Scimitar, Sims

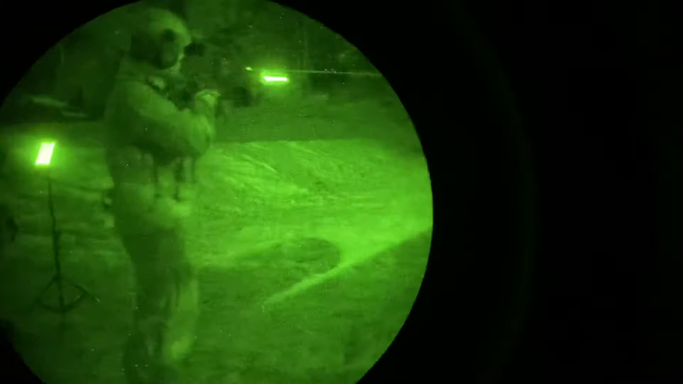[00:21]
Green. Green. Green. Green. Green. Green. Nice. I see what you mean by not as bright.